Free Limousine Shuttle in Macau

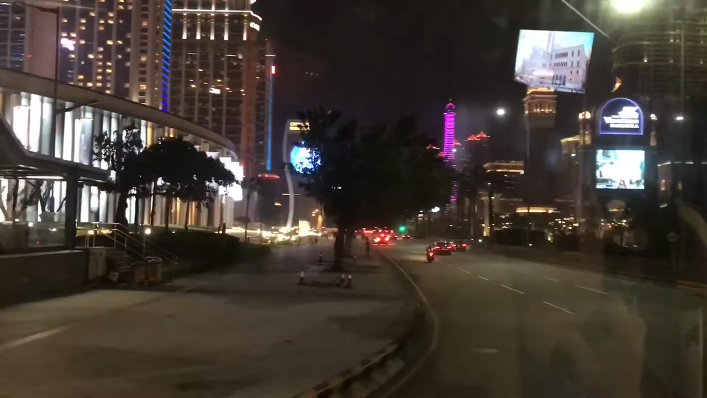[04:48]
the new Eiffel Tower this here is actually the city of dreams